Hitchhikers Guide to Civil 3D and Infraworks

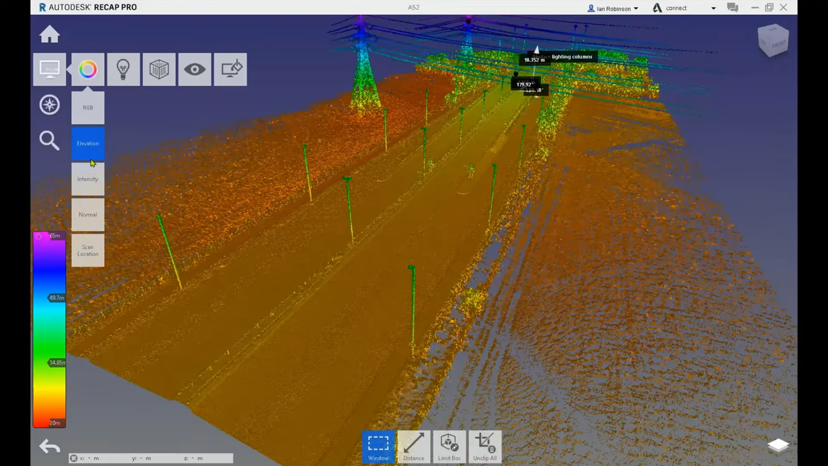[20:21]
in recap we've got a point cloud here of the a52 and you can see there's no rgb codes on it um some intensity which gives us some nice of the line works and things like that but uh there's no classification on there okay there's nothing it's a fairly basic
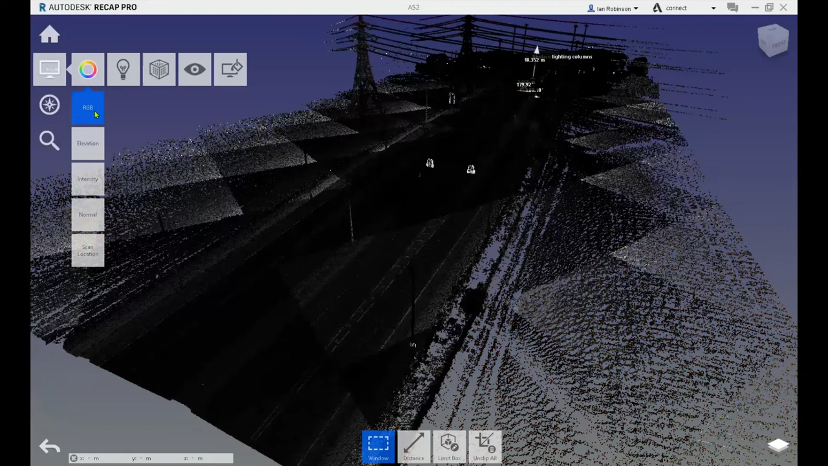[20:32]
thing i'm going to put that into infoworks
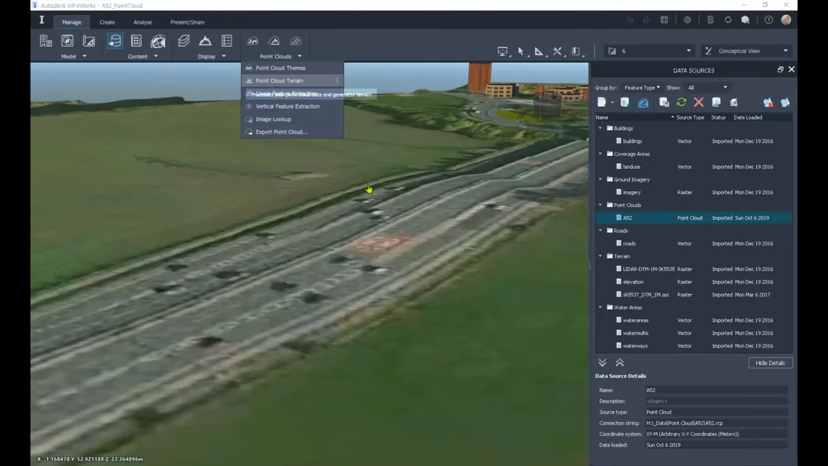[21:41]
and also a classified point cloud
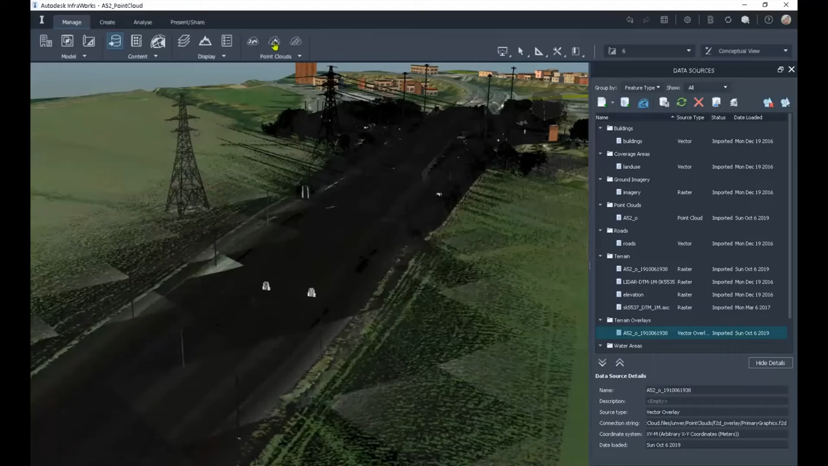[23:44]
a look at the point cloud options we've got things like point cloud themes where we can add classification you can see it's picked out the structures the ground points it's picked out vertical
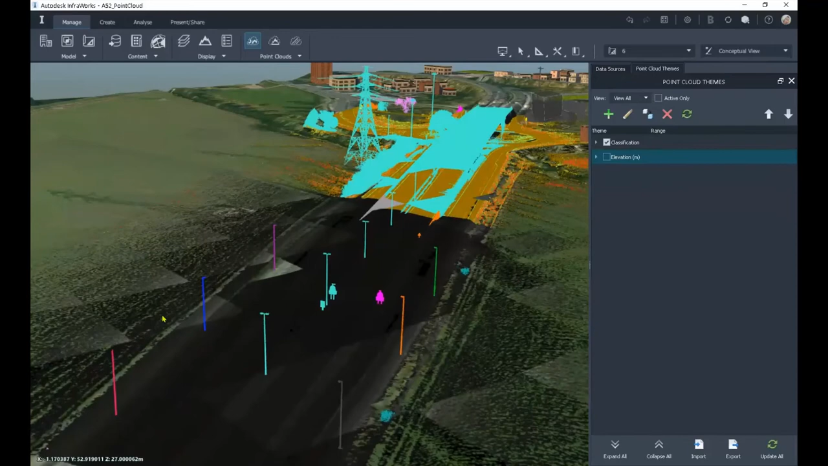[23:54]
uh objects as well um or we can do elevation and stuff like that
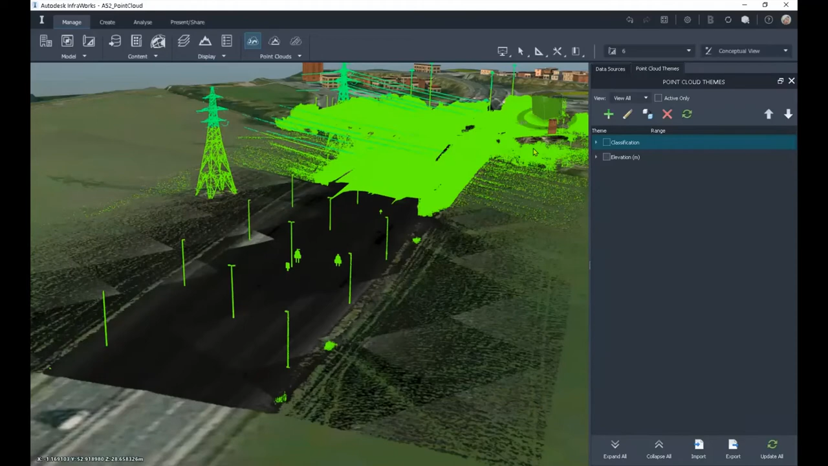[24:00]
uh usual stuff here's the really clever thing look it's picked out these uh lamp posts and signs and things like that let's
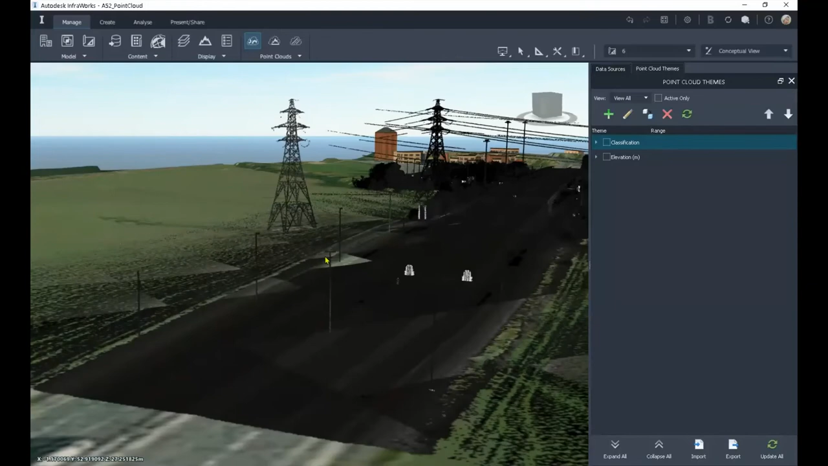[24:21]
just put it on the classification uh etc so it's picked out all the uh uh lamp posts and things like that and it has put in uh the vertical uh features so now we can do vertical uh feature extraction
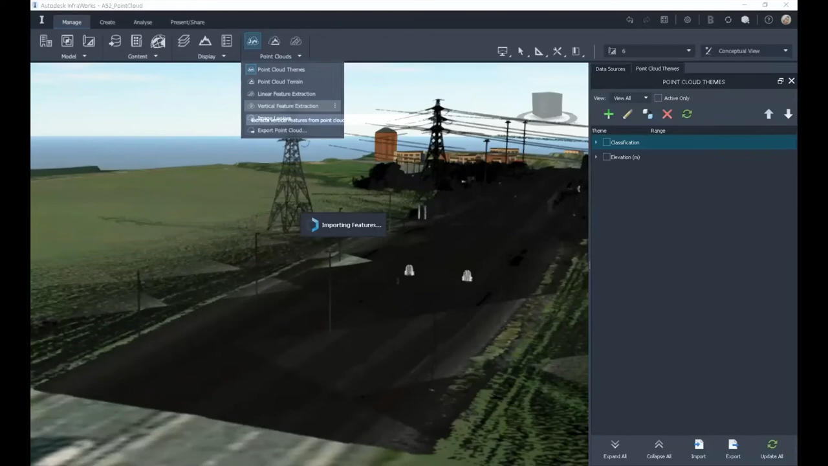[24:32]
and we can go around picking items
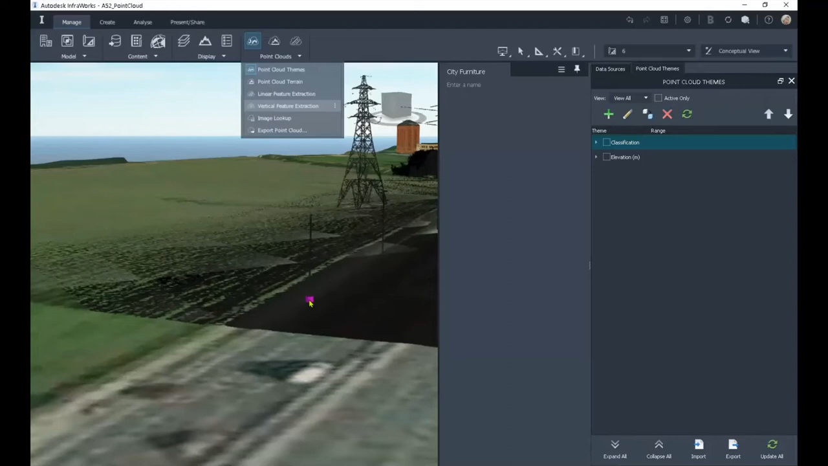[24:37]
and placing vertical features in them here we are
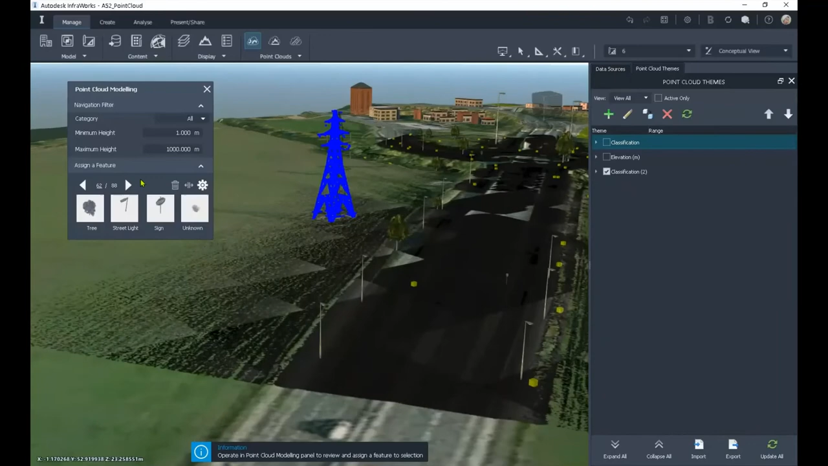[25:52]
you can just flick around swapping them all out note that the all the lamp posts it's picked them out let's pick some vegetation out these
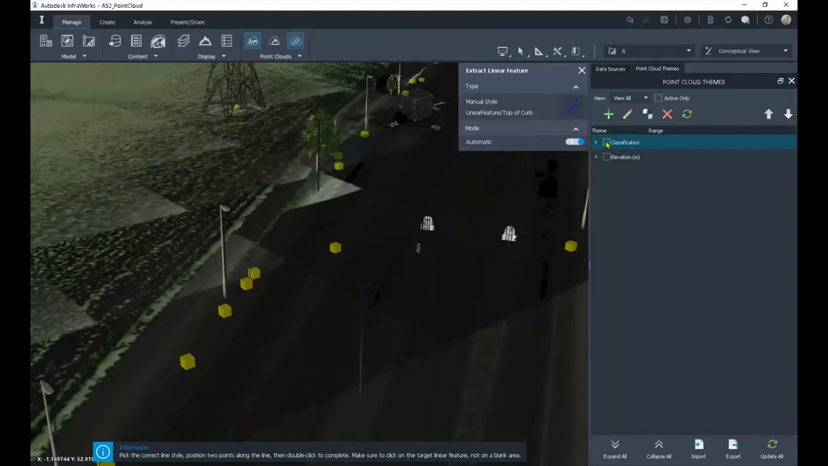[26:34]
i have to be out of that command there we go
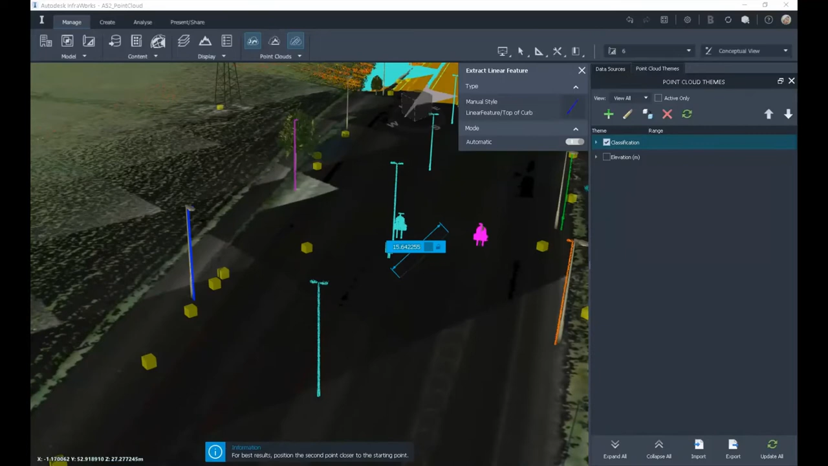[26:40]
this black thing here that can get in your way um what that is if i go in to my
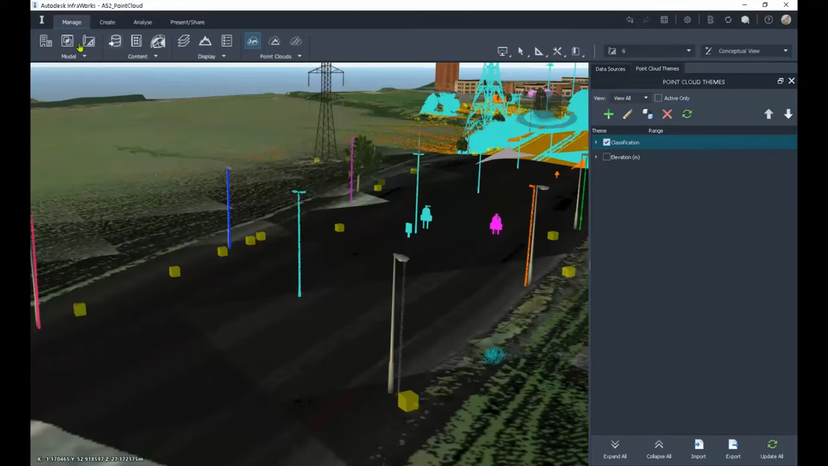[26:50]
uh model browser it puts an overlay on your um on your model okay that's
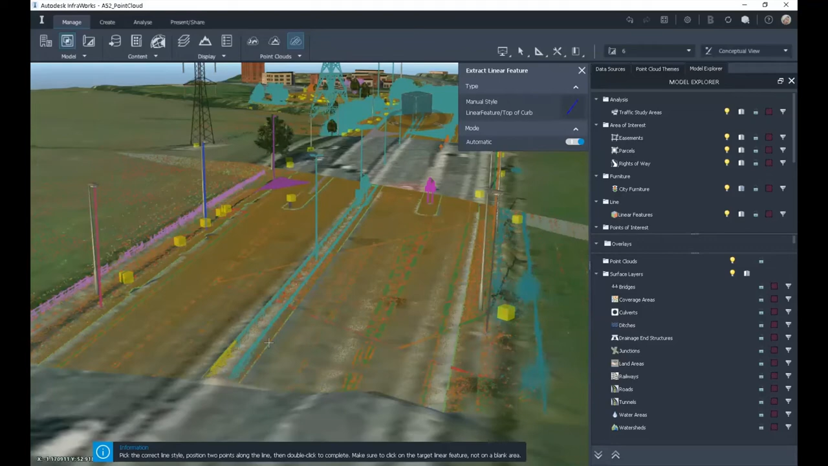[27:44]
it's very straightforward you pick a point on your model so i'll pick that point there and we'll just draw down that road a little bit and double click it and what it'll do is it will extract a line put it basically a 3d geometry down there
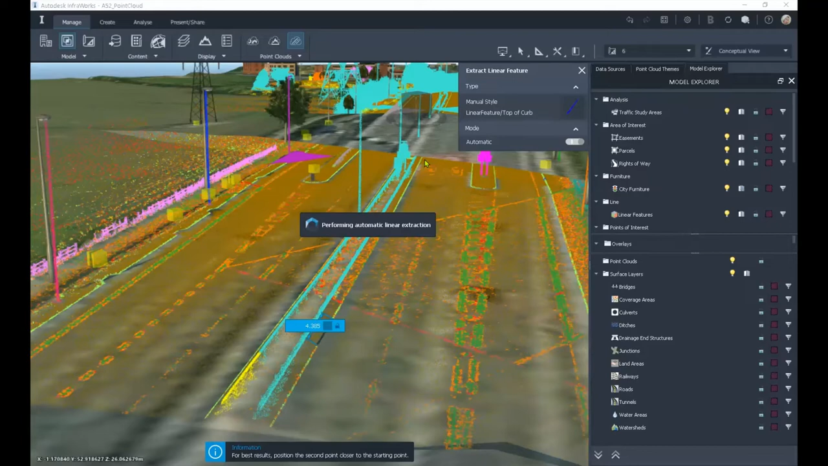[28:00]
okay so that's your linear object there um you can do it in the cross section view and it allows you to see where you're at okay so that's top of the curve okay and there's a barrier
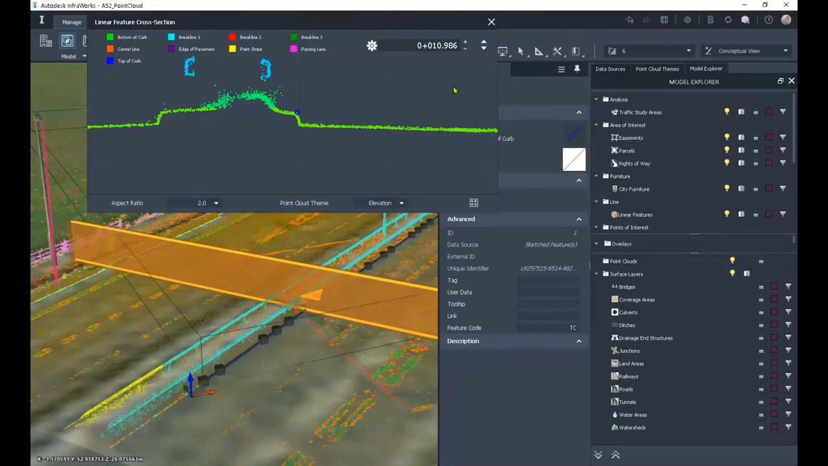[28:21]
up there etc and we can go up and down the line just making sure that that is at the top of the curve you can see there's the blue dot in there uh and if you need to move it you can let me see if there is one that's a little bit off that one looks a little bit
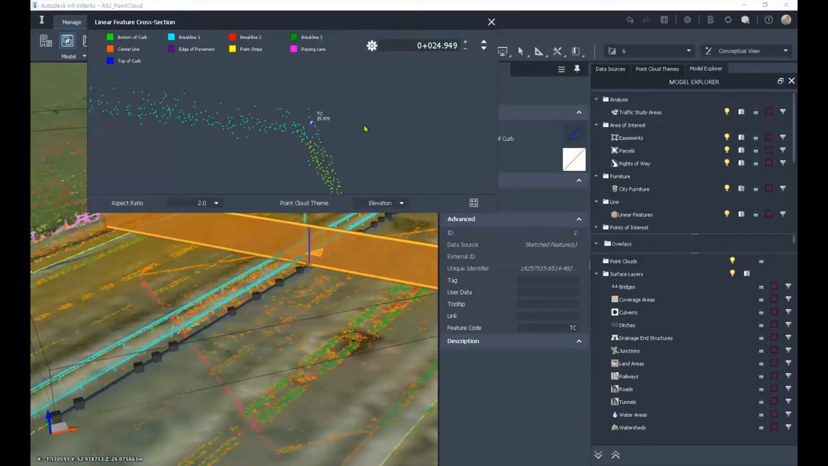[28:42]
high so we can zoom in and we can just move it to the point where we want to so you can do a little bit of editing in there as well um and you can see that the point cloud has been colored up with all the uh the features so we've now got a classified point cloud once you've done all that we can export point cloud and we can do grid points or not we do linear features transverse vertices uh vertical features this will give us a csv file every say 10 meters
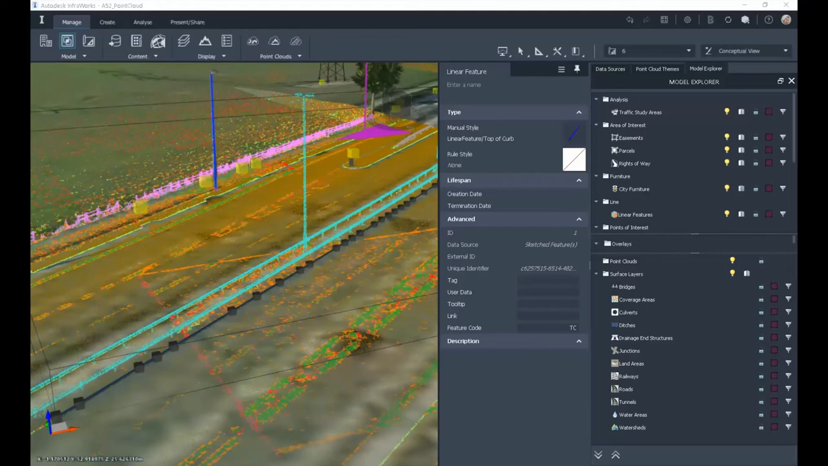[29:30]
system and save it in a particular folder and then click start export once again i'll have to do here's one i did earlier so just bear with me while i get that model okay we've got that there's a few things we can look at so if i just pull it over so this is the export so the linear features are a shapefile and the vertical features are a shapefile um the you get a grid uh in rcs format and if you look at the resources folder you also get a full uh rcs
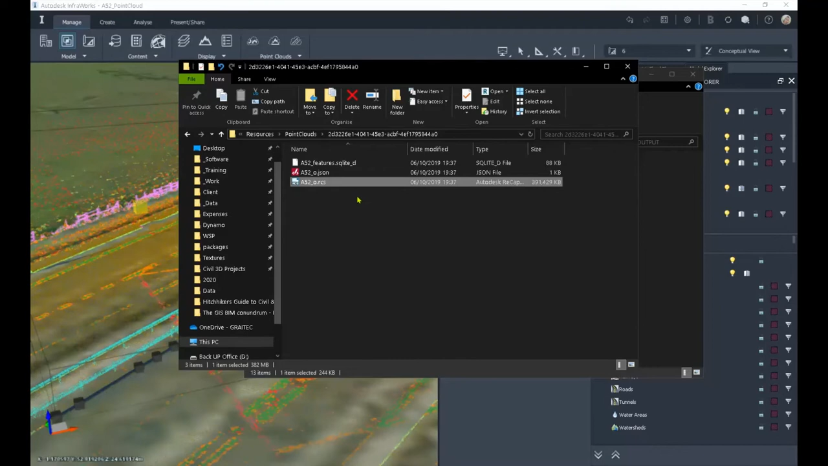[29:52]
of the a52 as well okay so let's have a look at them so this is it in civil 3d and you can see it's nicely classified up and it's much simpler there's a lot less points in there um we've got all the points to generate
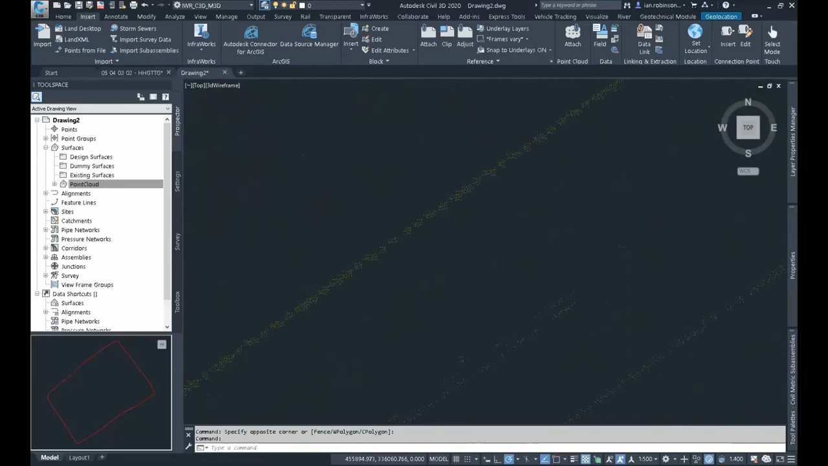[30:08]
the curbs and stuff like that which is nice and easy we can import the shapefile as well if we did map import
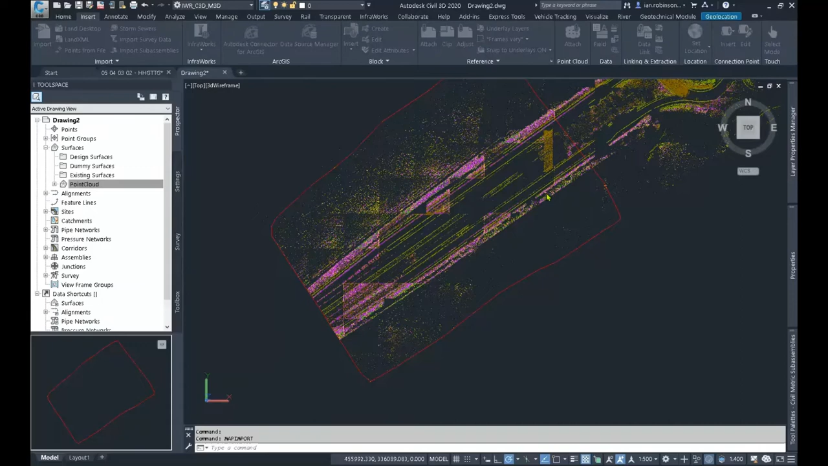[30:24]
and we'll go and find that file
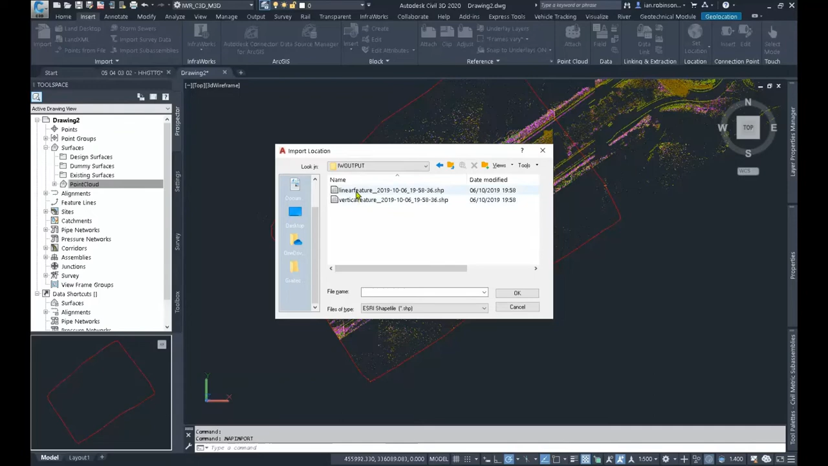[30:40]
so there's my linear features and we have our points in there i'll just bring any data in that comes in with it i don't think there is any
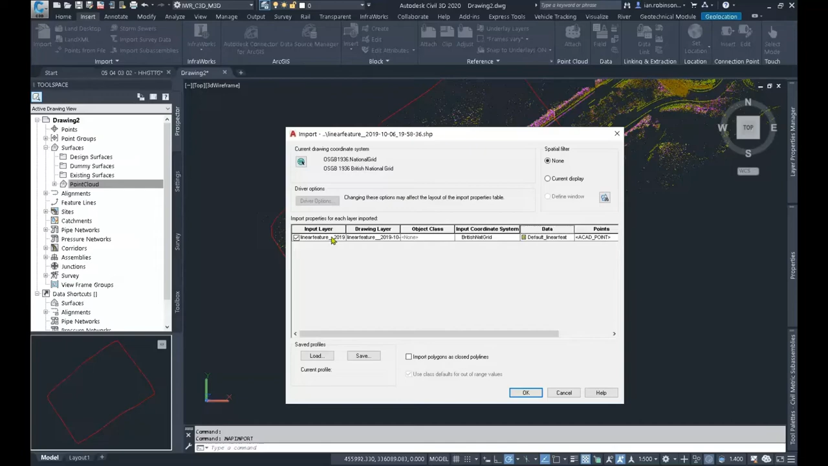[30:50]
and that's brought that in as a 3d polyline so we've got a 3d polyline
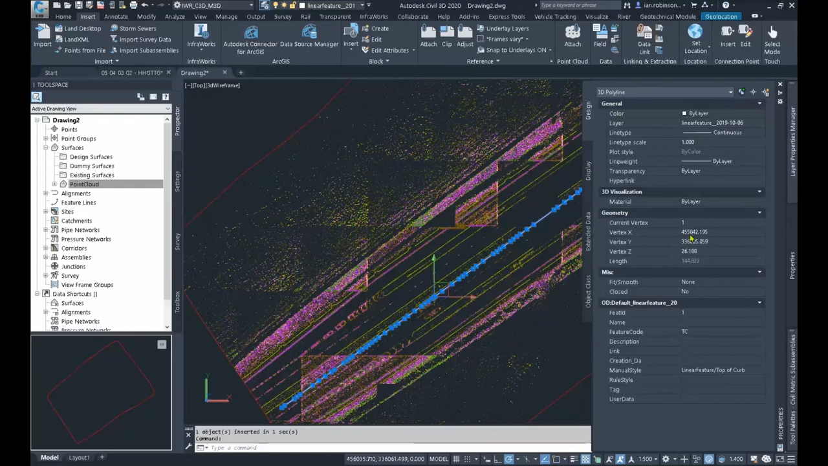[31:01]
with all the vertices uh in there and we can create a surface from our point cloud um the surfaces are still very detailed
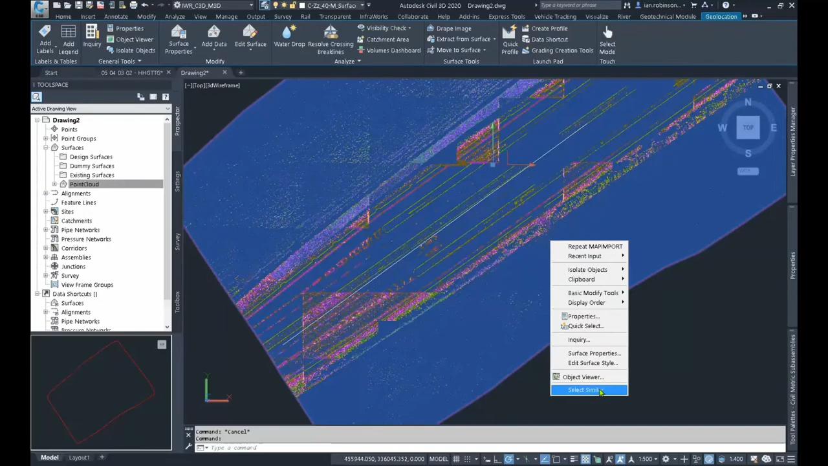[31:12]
um but let's have a quick look at it that's not the one i wanted just bear with me